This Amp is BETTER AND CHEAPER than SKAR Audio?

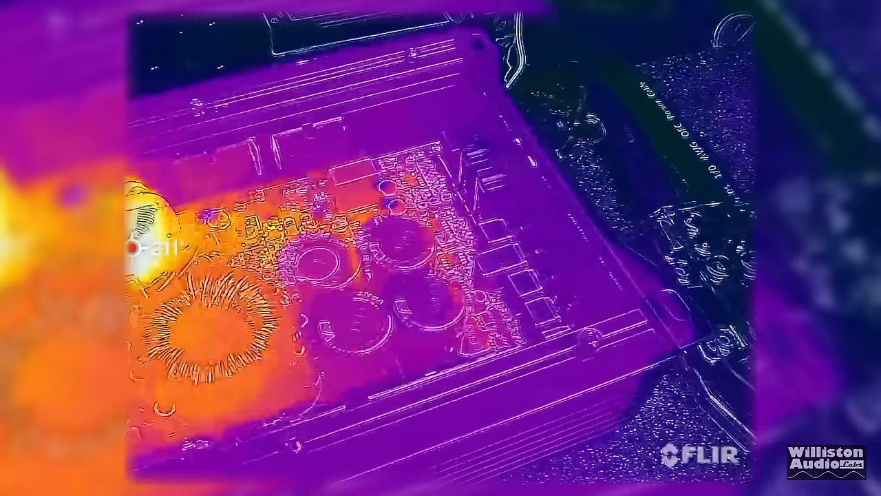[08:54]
After the amp test, we did, of course, the predator look here using the FLIR.
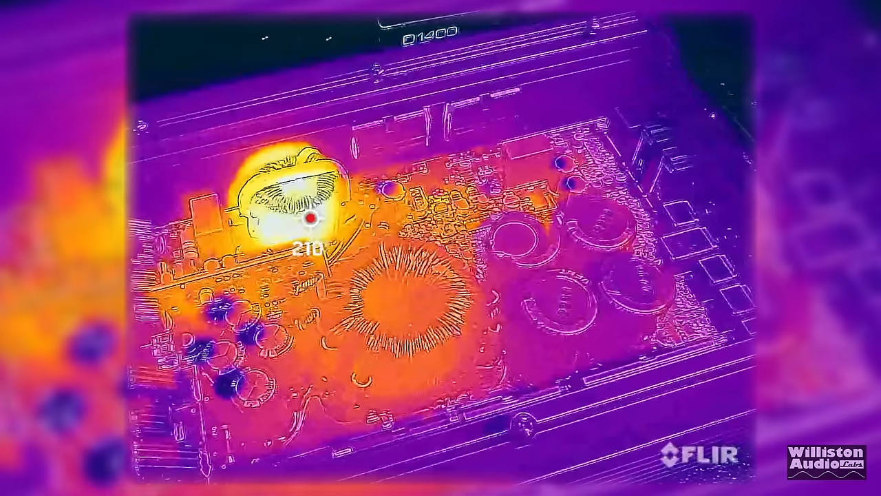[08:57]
You can see around 210 degrees there on that output inductor.